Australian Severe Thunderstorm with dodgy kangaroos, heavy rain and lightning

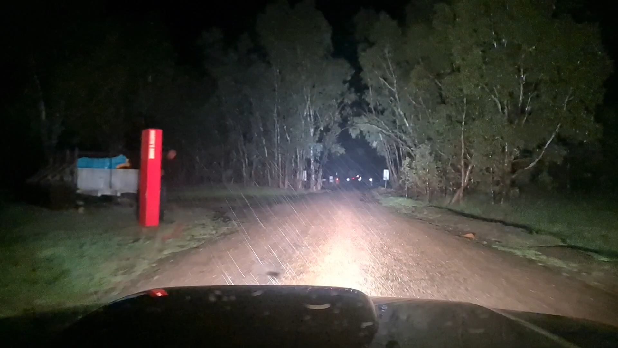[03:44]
Bloody hell, Skip. I'll just put it into third gear. The winter and wetlands, night time, thunderstorm experience. An adventure within an adventure. Oh, there's been more lightning. Water laying around everywhere.